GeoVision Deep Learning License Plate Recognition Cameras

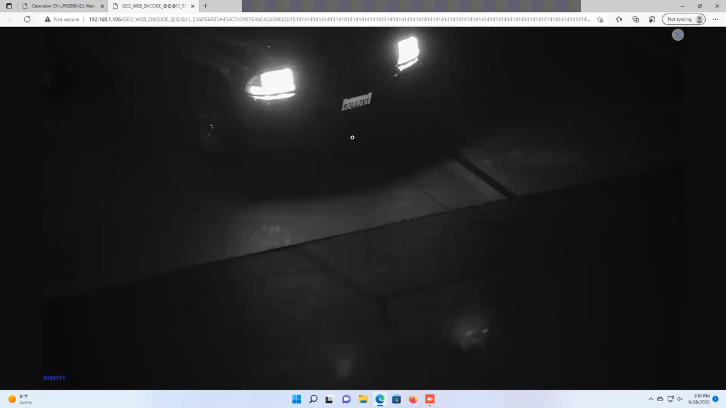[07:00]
And then over here under card number this column where it says photo you can click on it and you can actually see the snapshot of the recognition result. This is a good example of a night shot and you can see actually in front-facing plate applications this does a very good job of isolating the headlights to where you're only seeing that plate at night. And I do want to note that really these cameras are going to be completely dark at night until a plate shows up and then you're going to see the IR bounce off of that plate and give you good recognition in the nighttime scenario.